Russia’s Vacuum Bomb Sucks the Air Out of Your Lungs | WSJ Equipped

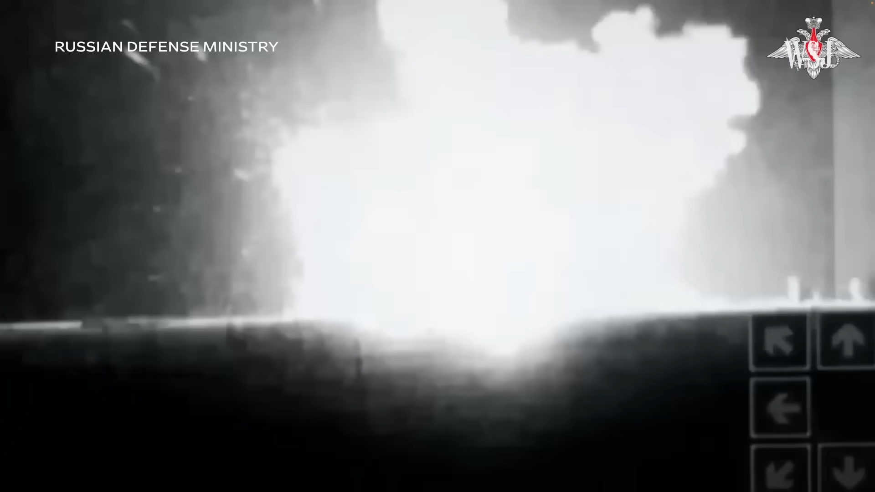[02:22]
Each stage can be deadly to anyone near the detonation.